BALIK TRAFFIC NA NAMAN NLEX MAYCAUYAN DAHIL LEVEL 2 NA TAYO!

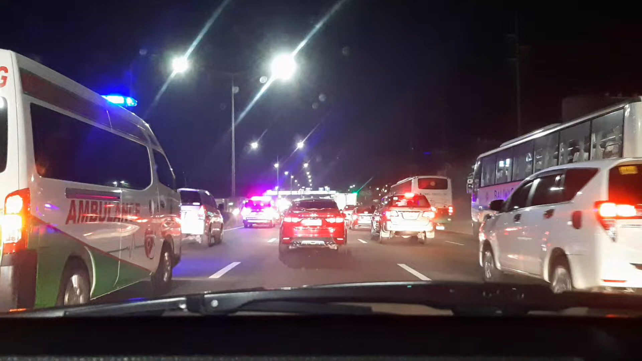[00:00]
Hi mga ka-ride, good evening mga ka-ride, it's Friday traffic. Balik traffic na naman ang may kawayan mga ka-ride dahil level 2 na tayo. Ito na naman, bugbugan sa traffic hanggang Bukawi po ito. Ay hanggang may kawayan po ito mga ka-ride. Ang buhay, araw-araw na to traffic.
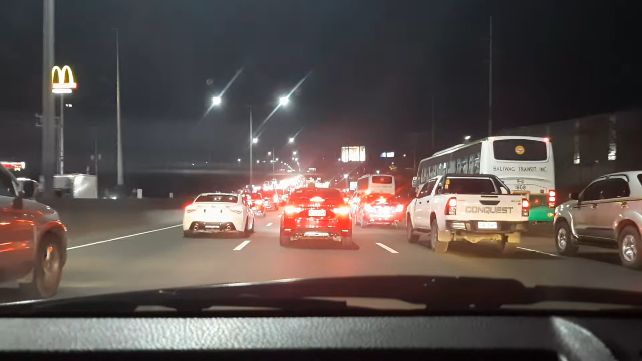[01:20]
Bilis tayo yung ano, takbo ah, kahit traffic.
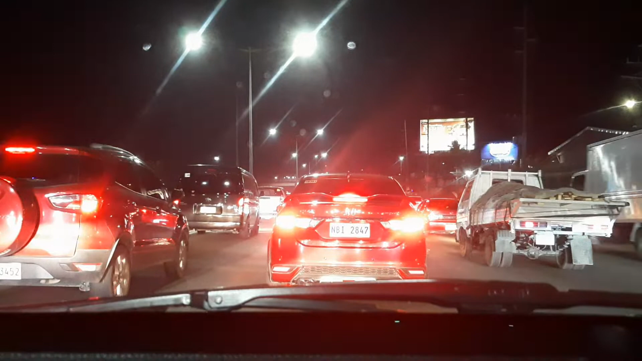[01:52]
Diyan talaga yan sa may kawayan yung traffic na yan.
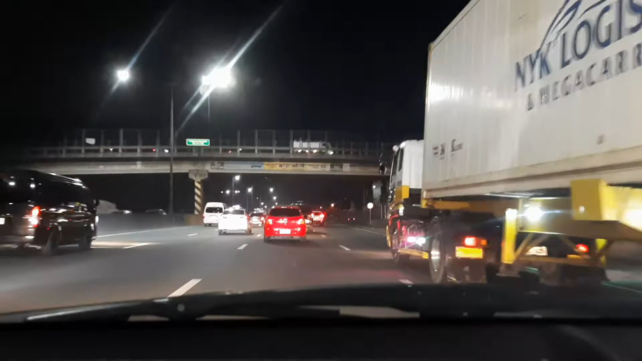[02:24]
Makarating tayo sa bahay nito na
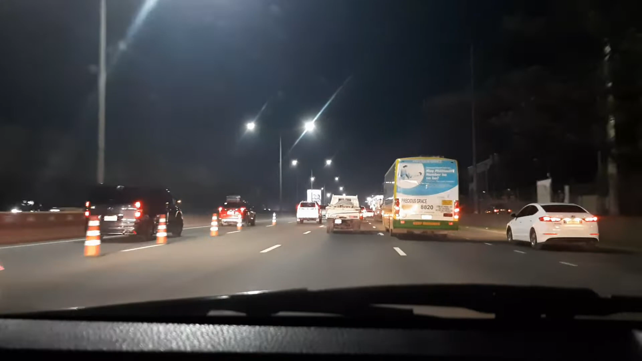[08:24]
Pala nagtatraffic ang bandang kaliwa eh. Kasi may counter flow eh. Diyan lang din pina-exit eh. Still then, kayo lang pala gumawa ng traffic eh. Siyempre, traffic yung pa-exit ng may kawayan. Tapos, i-exit din yung counter flow. Di, nag-bottleneck.
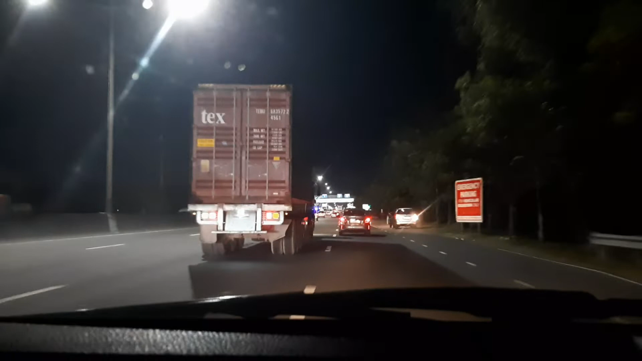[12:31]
Exit na po tayo ng Philippine Arena. Bye! Keep safe mga ka-ride!
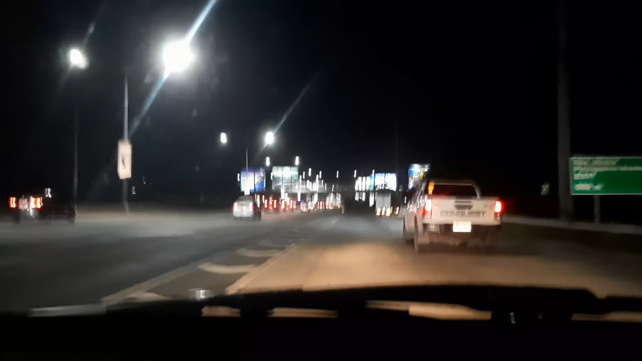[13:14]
Exit na tayo ng Philippine Arena mga ka-ride. Bye bye bye bye. Thanks for watching my vlog.